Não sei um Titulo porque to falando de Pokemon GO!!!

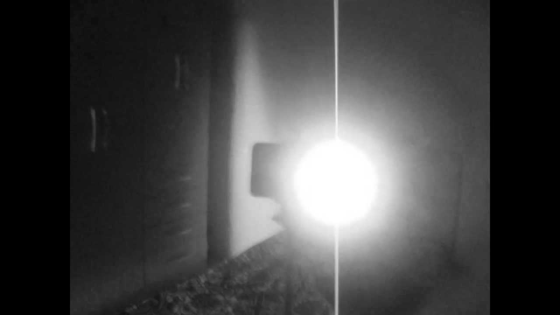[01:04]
Aí agora, tô com essa luz, essa luz e só. Essas duas luzes.